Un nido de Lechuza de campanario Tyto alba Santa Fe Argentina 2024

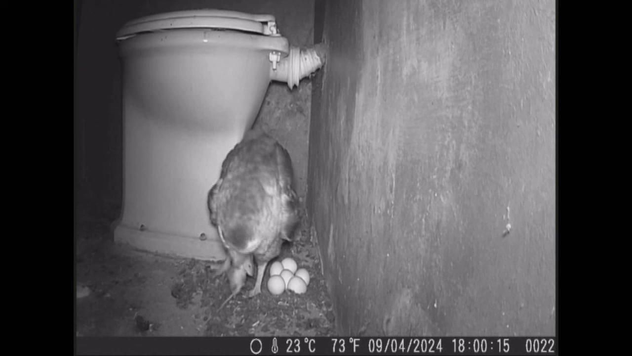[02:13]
y me mostró las imágenes que pudo tomar. El nido lo completó con 6 huevos. La hembra sostenía un ratón.
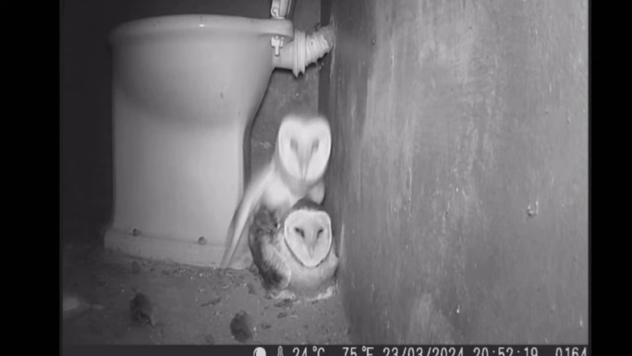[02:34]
También quedó registrado una cópula. El macho trae una rata y la hembra la va desmenuzando para darle pedacitos a sus pichones.